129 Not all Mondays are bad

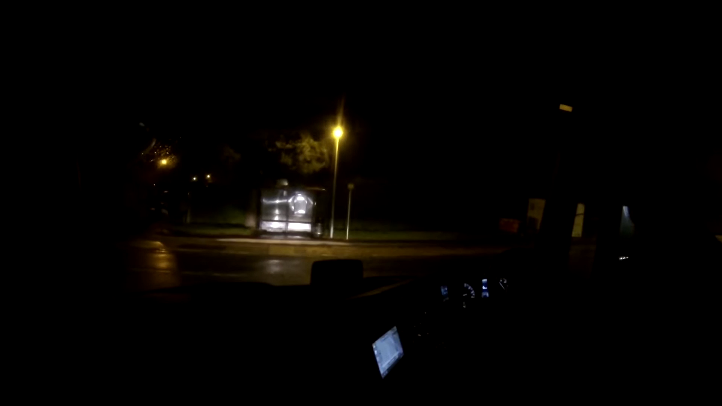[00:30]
Good morning, my fellow trucketeers. Today is Monday the 25th of November,
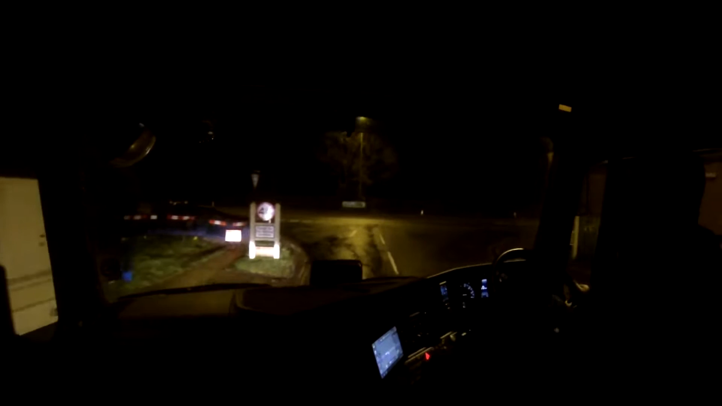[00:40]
and it's a little bit wet outside, but I think the weather's going to subside for now. A little bit of good. There's a chance that it's going to rain if it doesn't need to get out of the truck, but we'll see what happens when we actually get there.
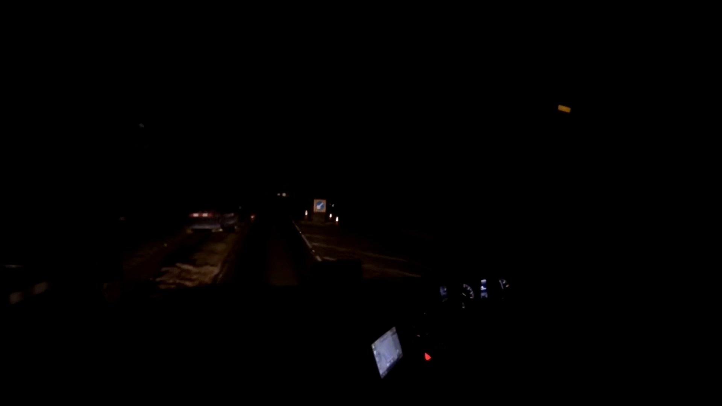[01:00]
So we're in and around Avonmouth, Portbury Docks, and in the Clifton, which is pretty much Bristol. So we're around that area again, which is... That's not bad. I don't mind doing the same areas, which means I don't get as much footage as I'd like to. That's just the way it goes. I'm sure you don't want two videos within a week of me doing the same drops, but...
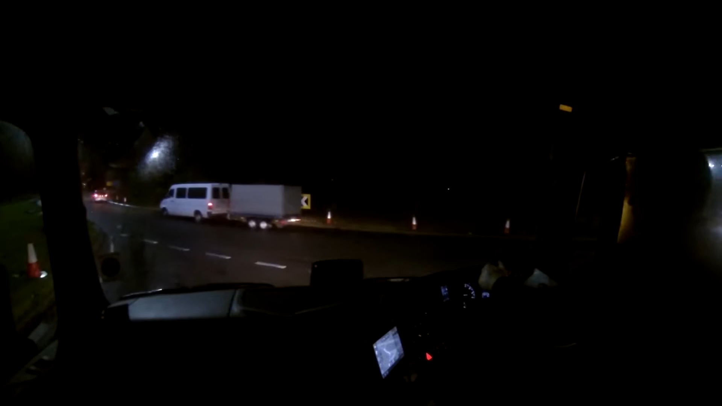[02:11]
So we're going to jump on the old M4 now. When the truck decides what gear it wants to be in. There we go. And I'll see you when I get near me first drop.
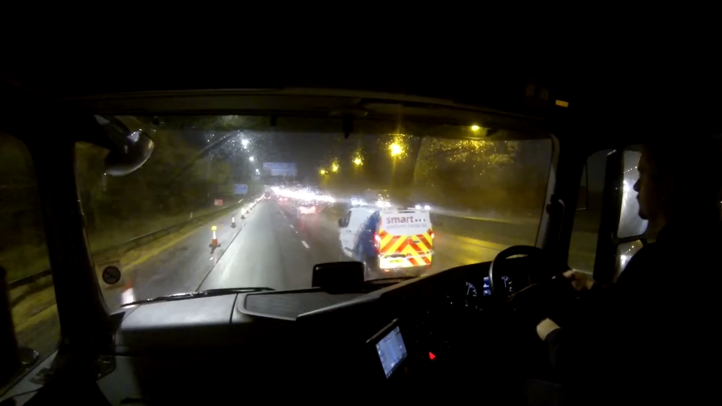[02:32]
So, here we are. Just coming down the M5 now. We've literally just come off the M4. It's now 7.05, so... About an hour since when I started the video. So, we're just rolling down the M5 now from the M4. Heading south. We're just about to come off the junction 18 to head to Avon now.
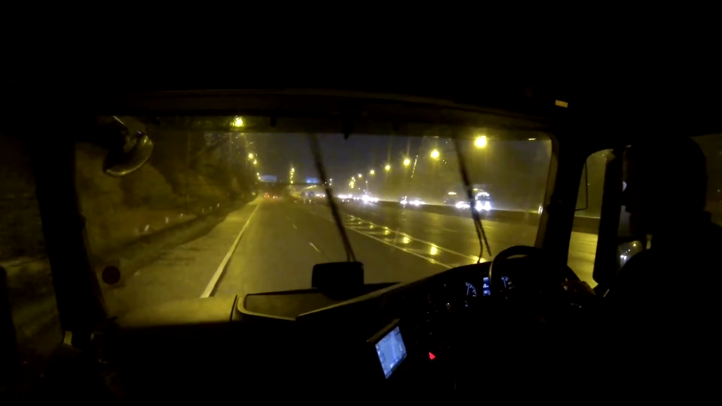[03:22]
So, it's a case of just pulling up behind whoever's already out there and just sitting there and waiting. I've only got the one pallet for them, which is right at the back, so... I shouldn't be in there too long once I do get in. Right, now it's just trying to figure out which lane I need to be in. There's a truck going to be right next to me.
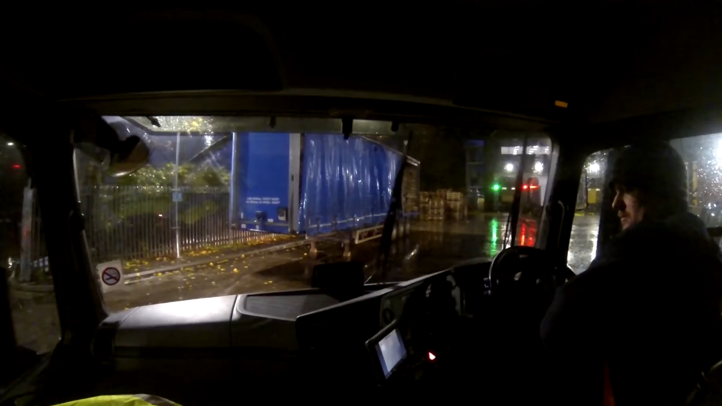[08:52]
There we go. I'm trying to drive in because... I drive forward to where I was because the pallet was on my right-hand side, so I just presumed it would be easier to go that way. But I can't go nowhere now because everyone's in my way. I'm just going to have to sit here and wait.
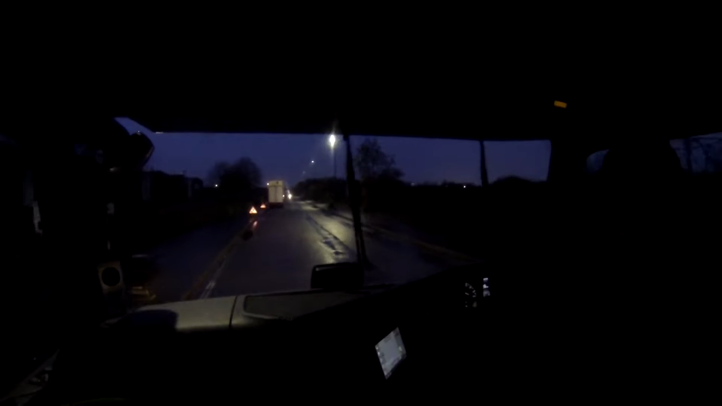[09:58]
So as you can see, that car was right on my way there, so they didn't lay that out very well to be honest. Never mind. All right, see you at the next one.